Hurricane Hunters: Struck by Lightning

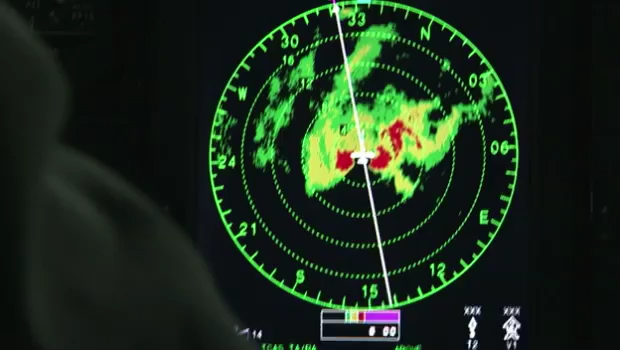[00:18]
You guys might want to find something to hold on to. Our focus here is on keeping an eye out for hook returns that would signify a tornado.